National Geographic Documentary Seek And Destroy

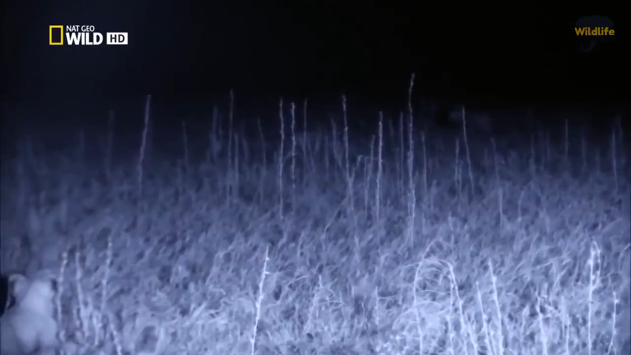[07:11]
The first cub makes his move.
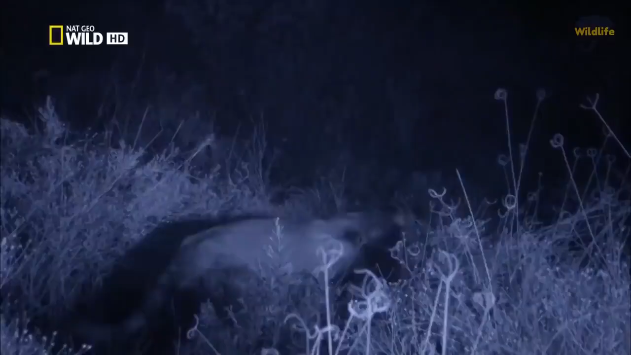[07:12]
A second forces the wildebeest towards Saba.
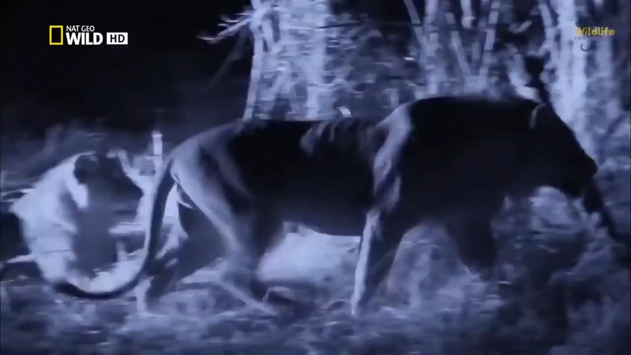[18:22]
The two of us are forever. the herd knows it needs to unite they push back towards the open marsh plain
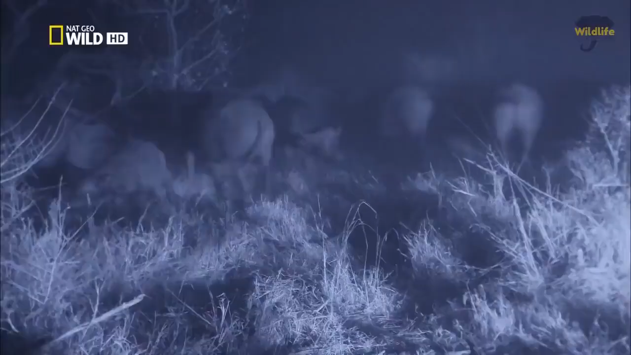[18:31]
the lines are in too deep there's no turning back
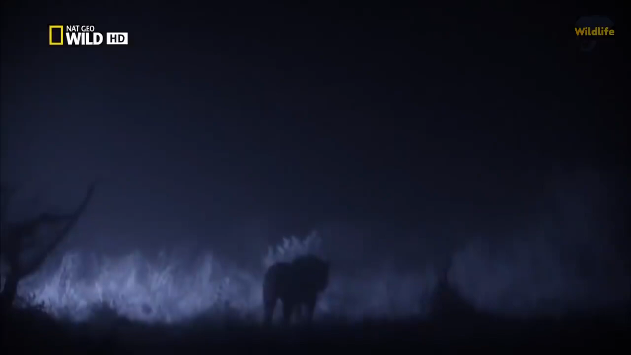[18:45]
they face a wall of horns and hooves and then they spot a calf a target the nomads face off with the buffalo bodyguards
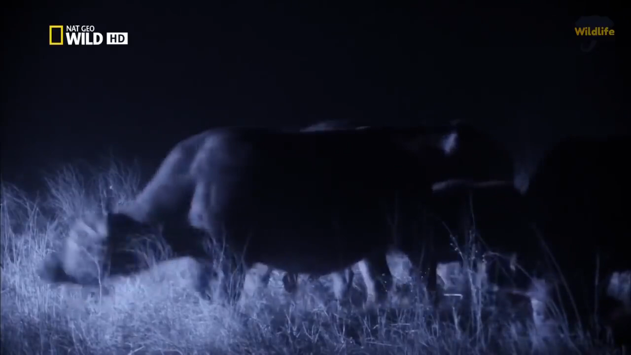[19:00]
they just need to separate the calf from the herd
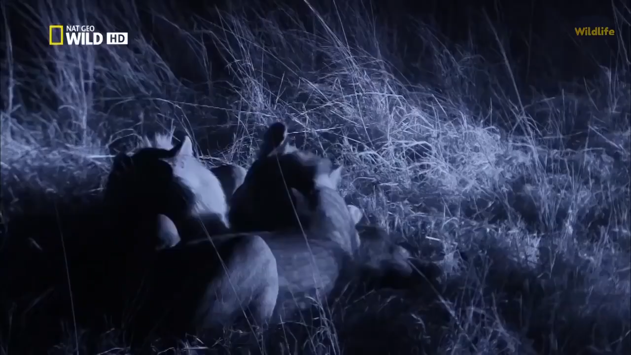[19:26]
success just when they sink their teeth into their hard-earned meal sure enough they hear the sound of danger
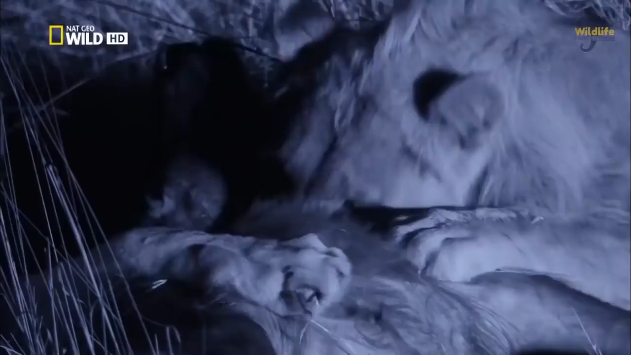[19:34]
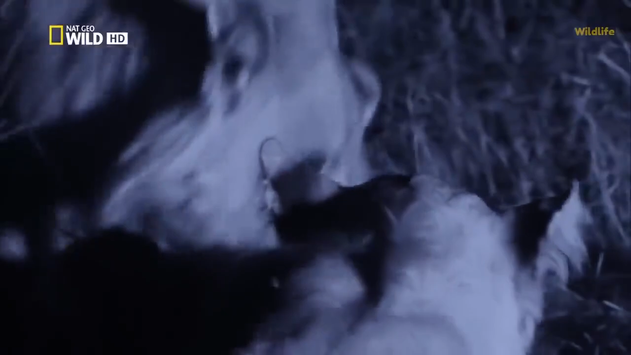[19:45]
the brothers defend their kill from every angle
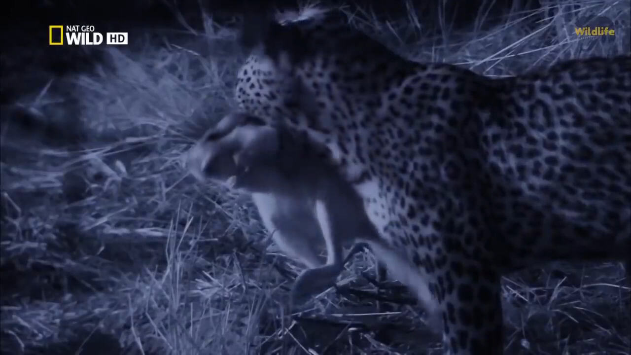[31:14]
Finally, a meal ruff to match her appetite.
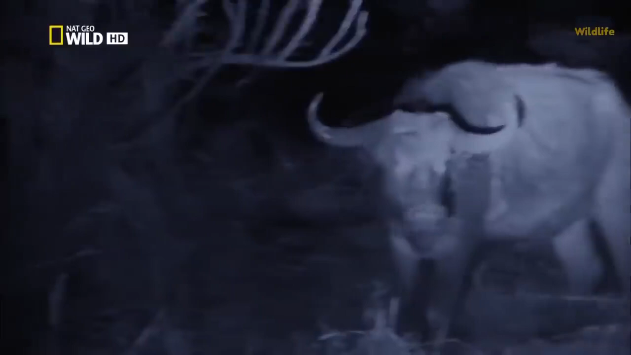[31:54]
Their sights are still focused on the injured buffalo.
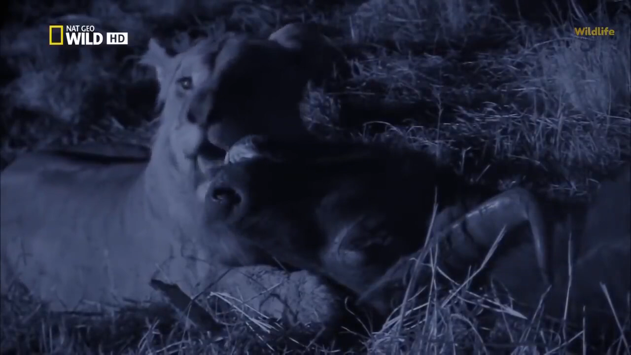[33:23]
That's if they manage to keep it. Killing an adult.
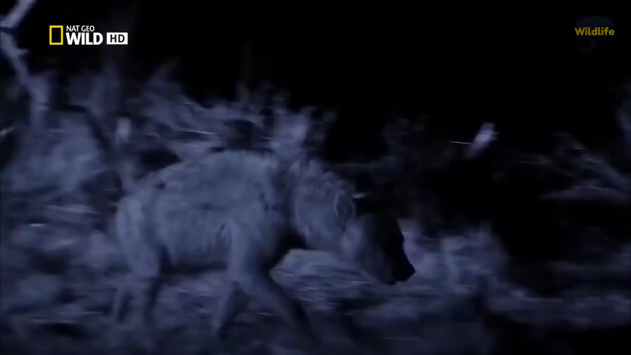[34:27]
The lions retreat to their kill as the clan closes in.
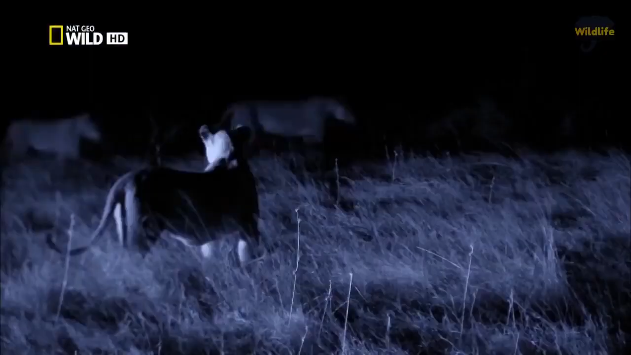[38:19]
The open marsh plain allows them the space to mount a single offensive.
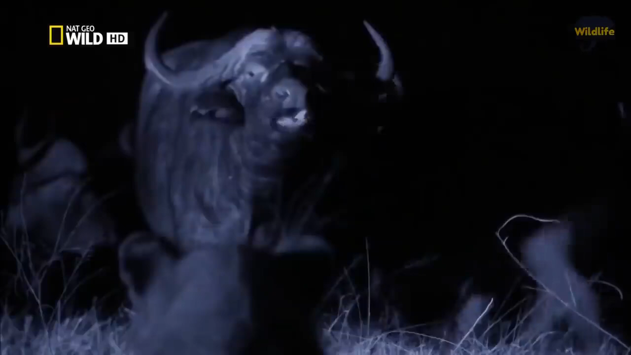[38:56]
Also a united front. Within seconds, their teamwork shows its power. The pride strategy is to draw attention away from Sava.
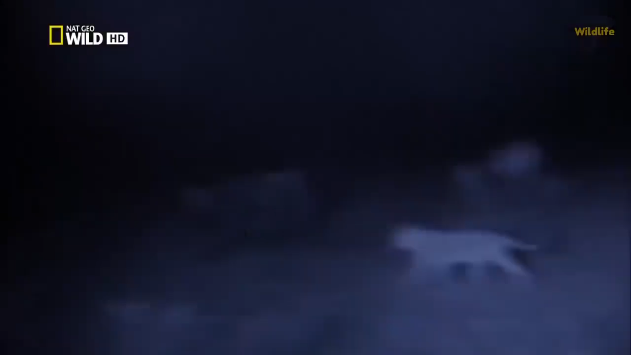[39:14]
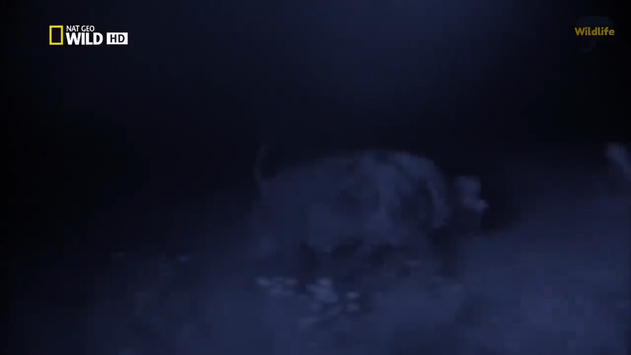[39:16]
But the target gets free. This bull is too much for the lions.